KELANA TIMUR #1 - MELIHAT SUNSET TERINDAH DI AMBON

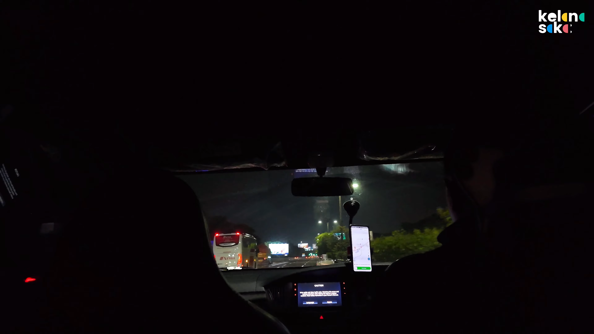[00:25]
Perjalanan kali ini dimulai dari Jakarta menuju Ambon, dan karena penerbangan pagi, jadi langit masih sangat gelap.
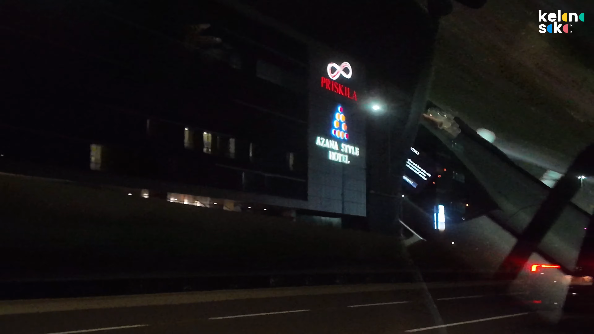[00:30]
Berhubung ini adalah perjalanan paling timur bagi Kelana Saka,